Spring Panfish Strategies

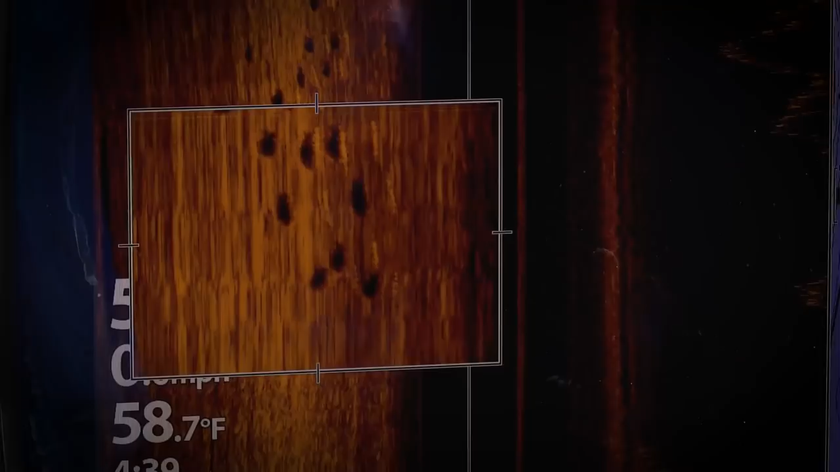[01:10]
they can vary a lot during this time of year.
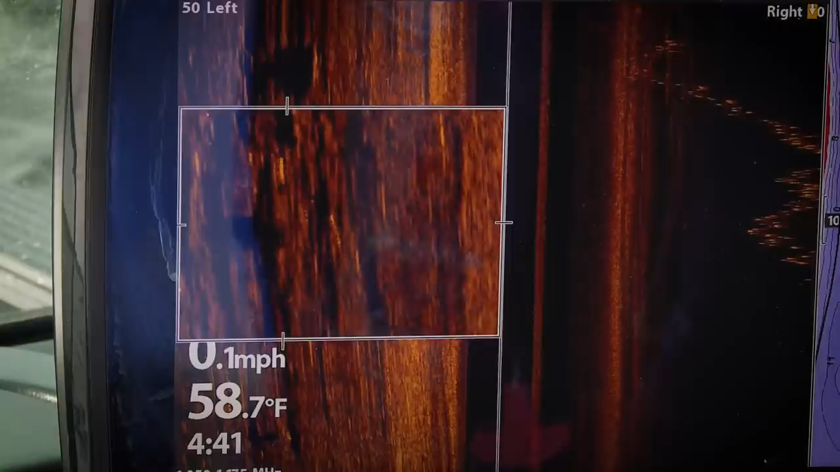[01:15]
On screen: water 58.7°F, speed 0.1 mph
So it's important to really monitor your electronics, look at that surface temperature value, and also take into account wind direction. It can really pile up, push warm water into these shallow areas.
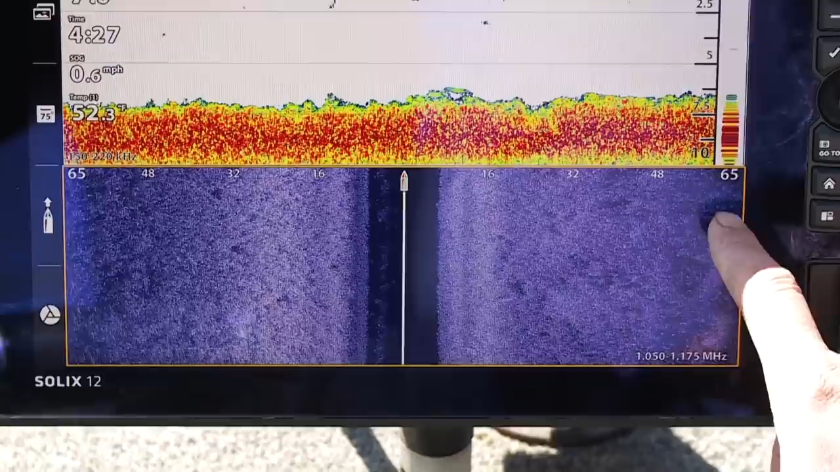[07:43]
On screen: speed 0.6 mph
The cover's really soft, so it's not giving me a great return. But that's the kind of stuff, when I see those dark spots, I'm going, okay, I know that there's some cover there. And these little tiny white specks are what those plants are.
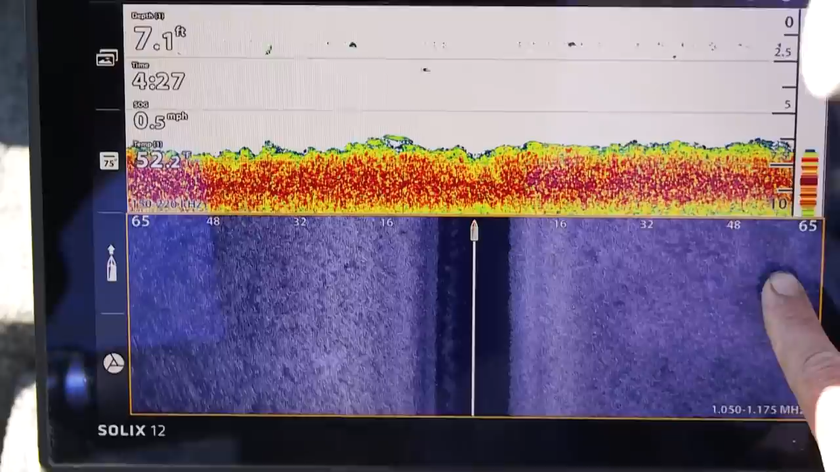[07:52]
On screen: depth 7.1 ft, water 52.2°F, speed 0.5 mph
They're actually the plants, and even some of these bigger specks, in fact, I'm thinking this is that little patch of pondweed right there that's casting that shadow,
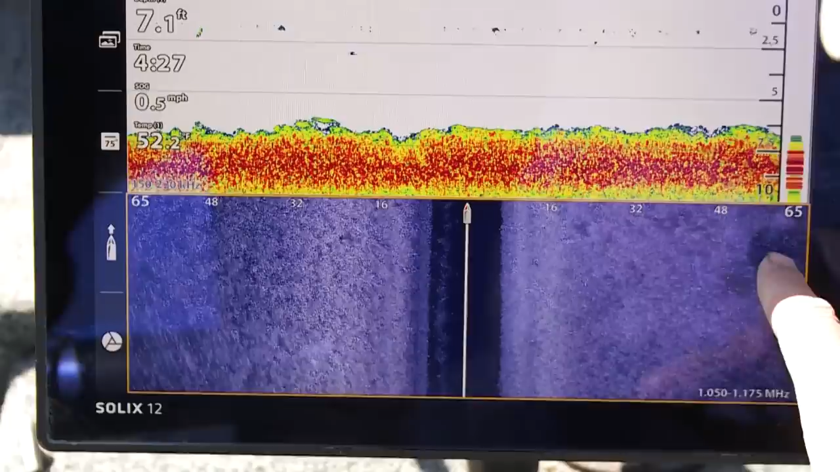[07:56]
On screen: depth 7.1 ft, speed 0.5 mph
but some of the bigger ones might even be a few of the crappies that are up.
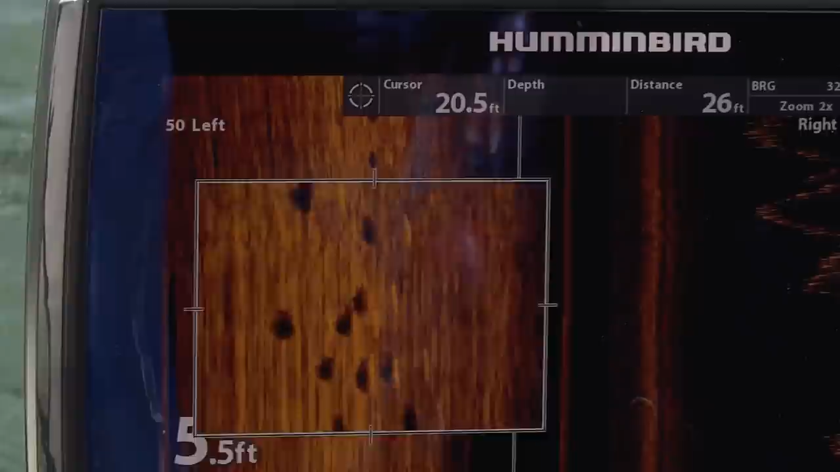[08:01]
If I was doing this on a warm, sunny day when the fish were up, these things would show up like you couldn't believe.
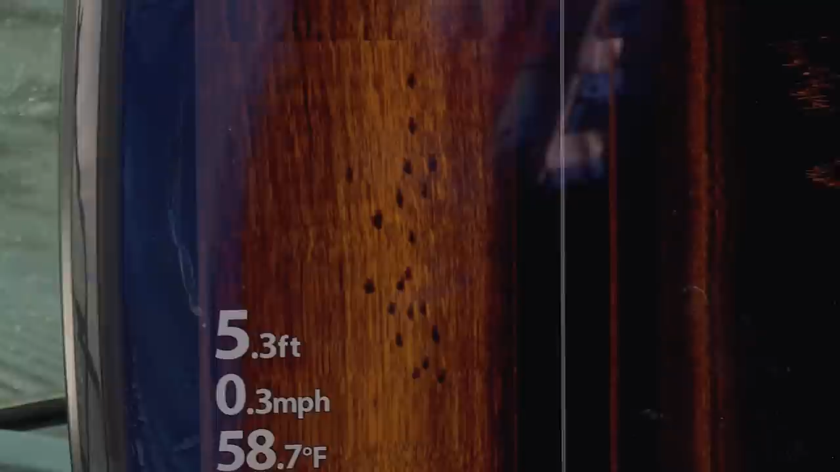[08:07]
They'd really be easy to see on this, but you don't always get to see fish on this technology.
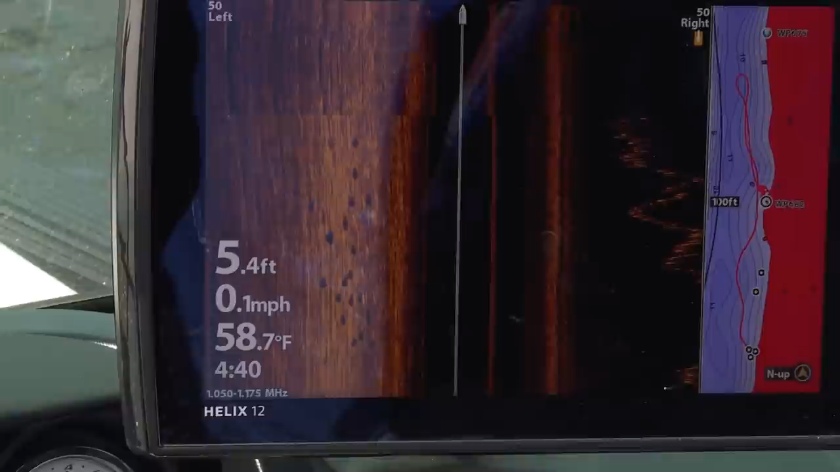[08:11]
On screen: depth 5.4 ft, water 58.7°F, speed 0.1 mph
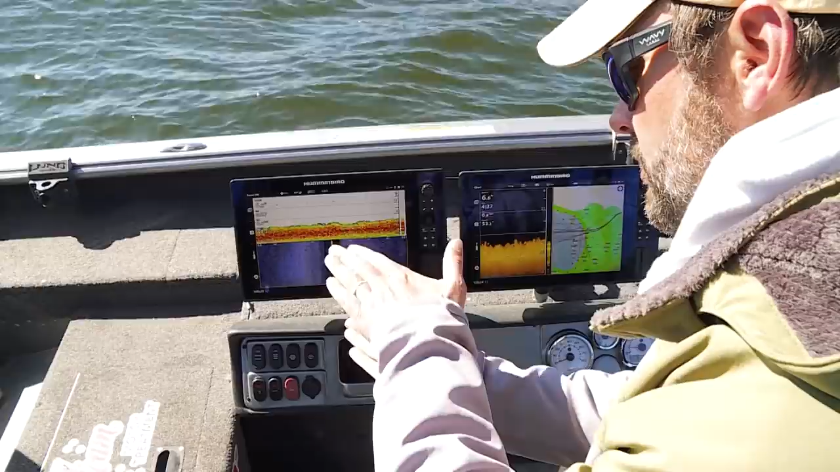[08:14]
When you get cold fronts, a lot of times the fish go to the bottom, and when fish are on the bottom, they're very difficult to see with any sonar technology. So when you can't see them, you look for the best cover available.